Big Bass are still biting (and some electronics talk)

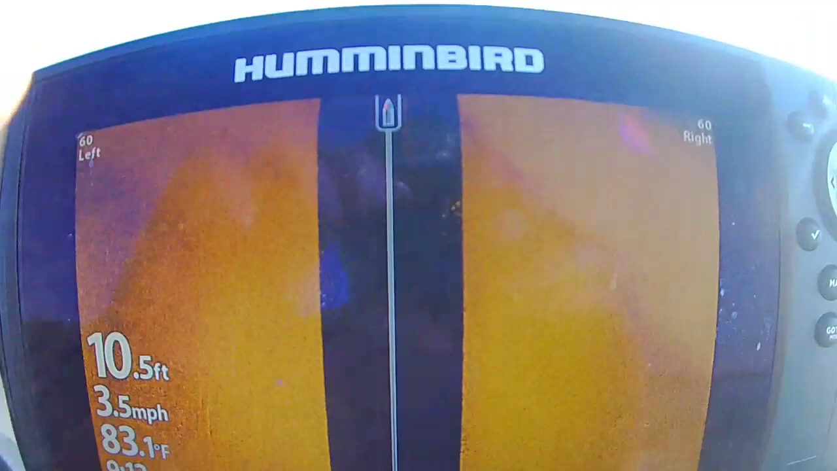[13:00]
On screen: depth 10.5 ft, water 83.1°F, speed 3.5 mph
I hope you can kind of see that a little bit,
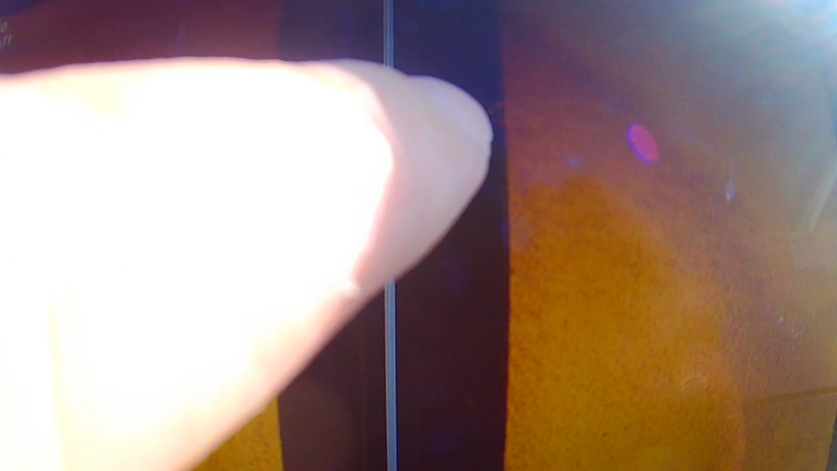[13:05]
but you can see there's a little bit of fish off the bottom out here to my right hand side. But what that fish came out of, you can kind of see on the graph right here, you got a little rock transition right here.
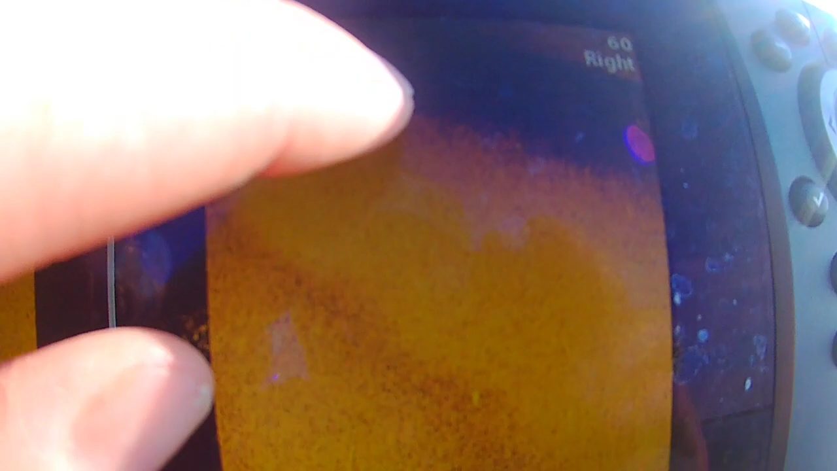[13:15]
So these little dark spots right here is kind of casting a shadow and everything,
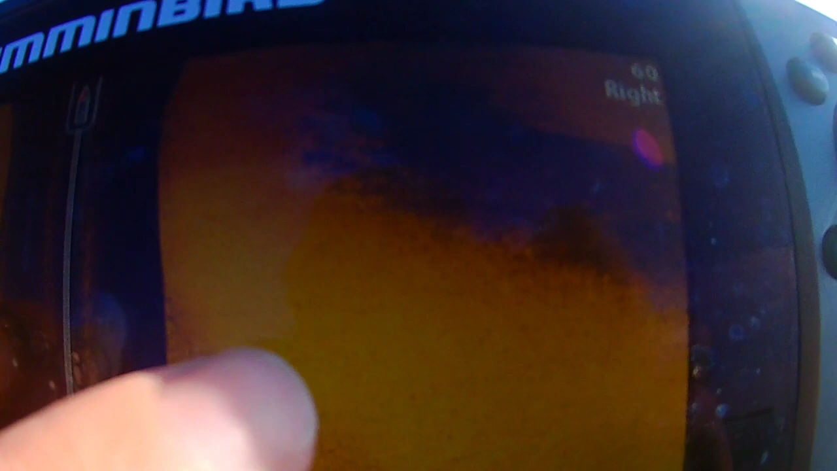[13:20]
where these little see those little tiny circles right there,
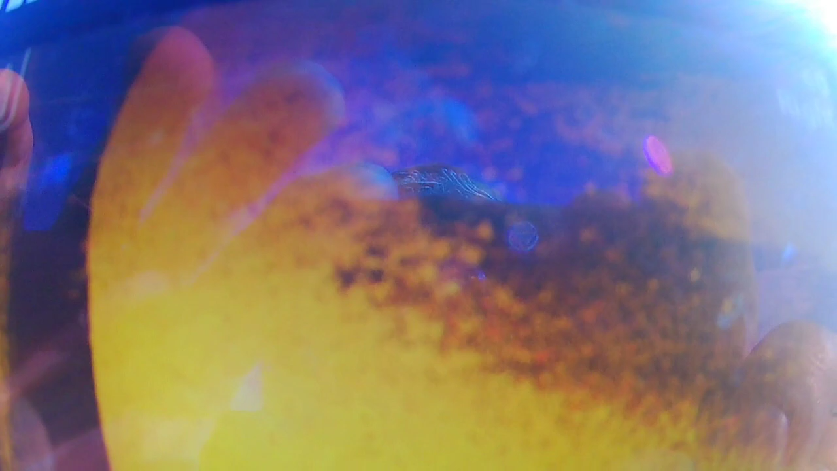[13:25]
those are little chunks of rocks and stuff that are sitting on this little ledge right here.
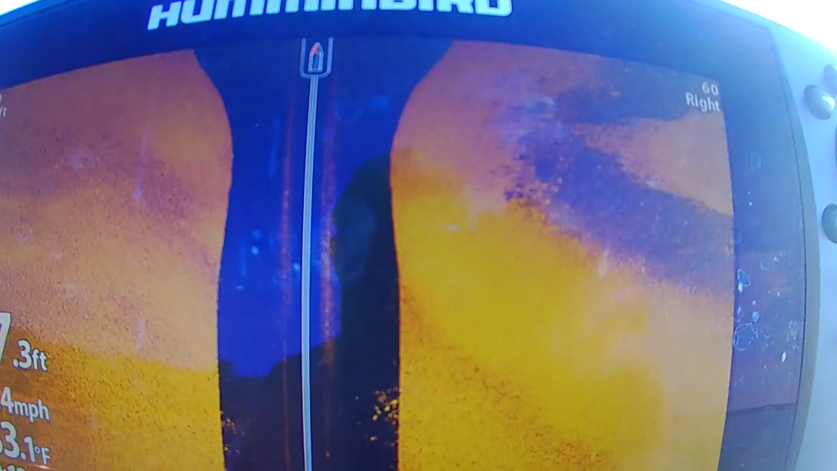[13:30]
So you know, that old Carolina rig was like a really good it's like a really good thing to put out there.
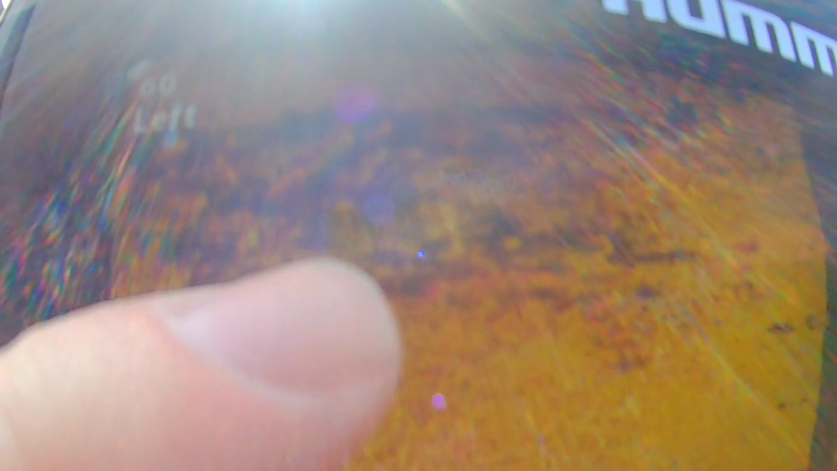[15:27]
But anyways, all these little circular pieces right here,
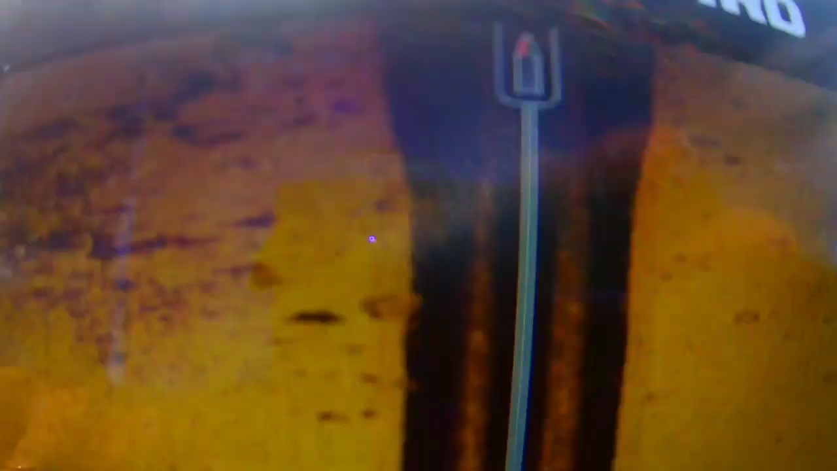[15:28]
this is all big chunks of rock that are laying out here on this little flat.
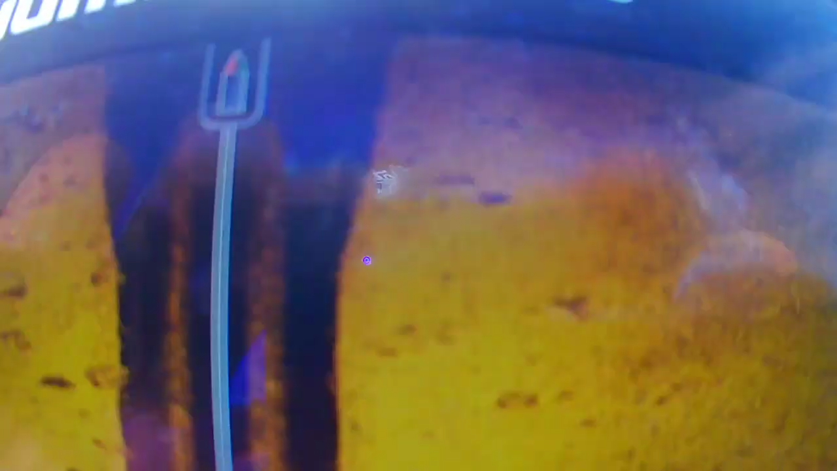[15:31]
You can see them sticking up over in here too.
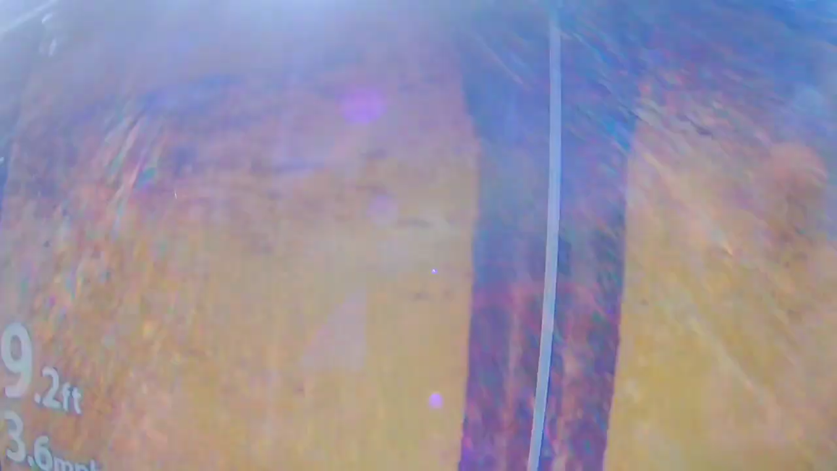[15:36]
Just little chunky rocks all littered out in here.
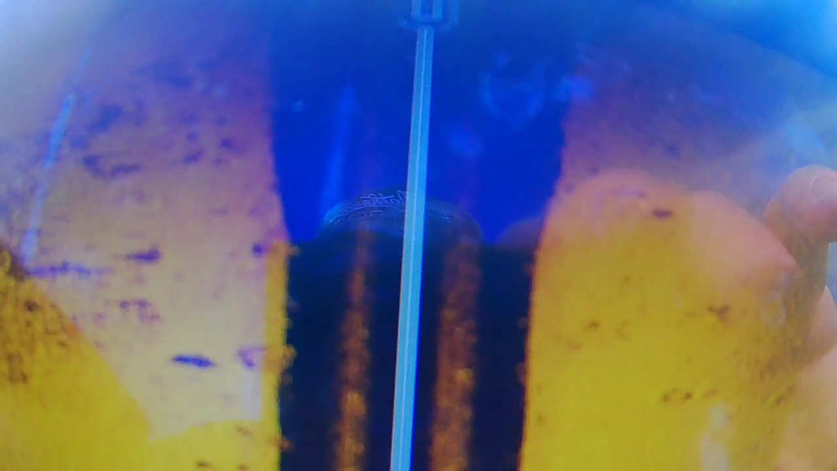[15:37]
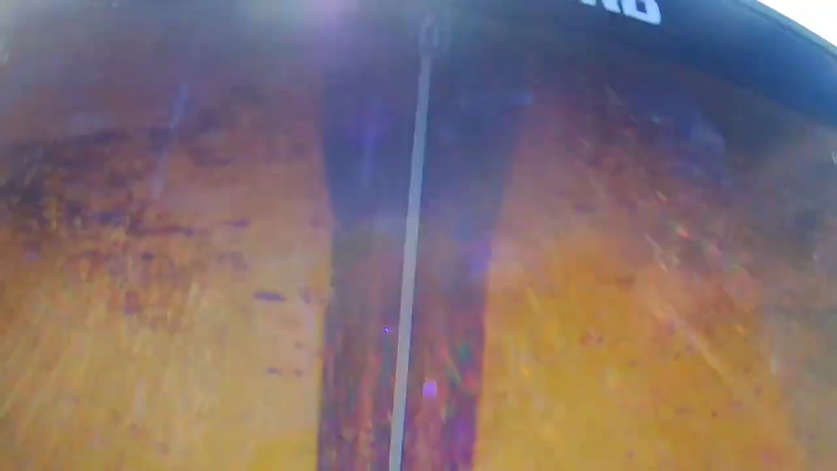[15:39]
You kind of turn around, and that's only in about, you know,
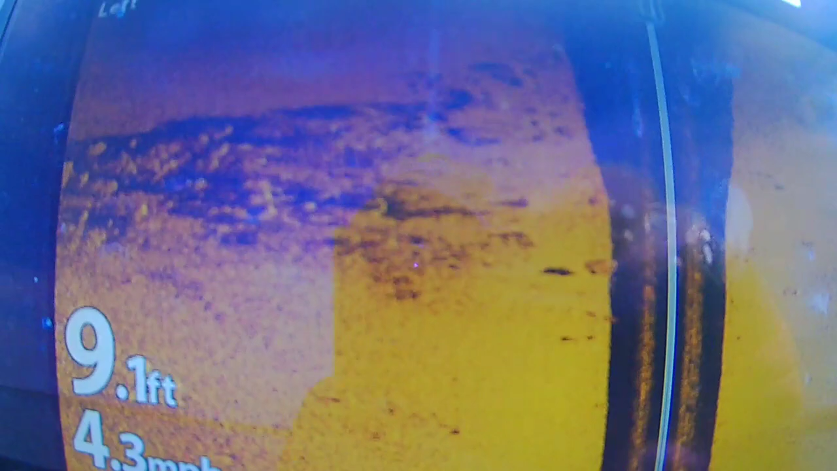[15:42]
On screen: depth 9.1 ft
I'm in 9 foot of water, so these rocks are actually sitting in probably about 10 to 12 foot of water.
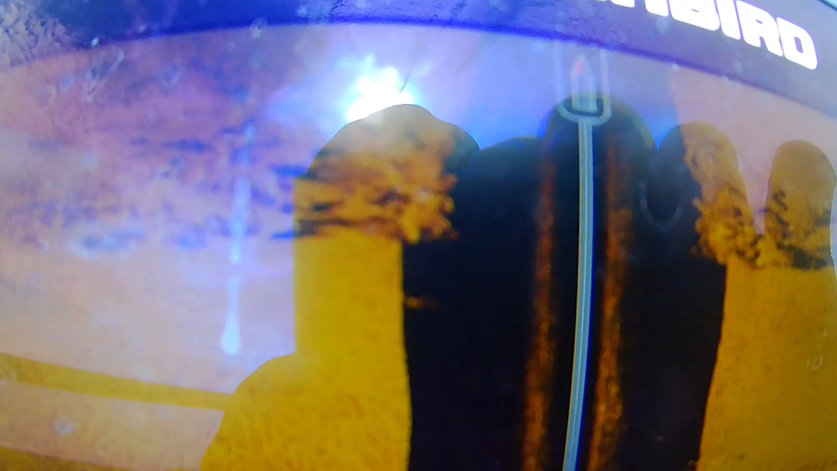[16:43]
I'm just kind of going right through the middle of them right now, but you can see all those really chunky rocks. Just some excellent stuff to fish in.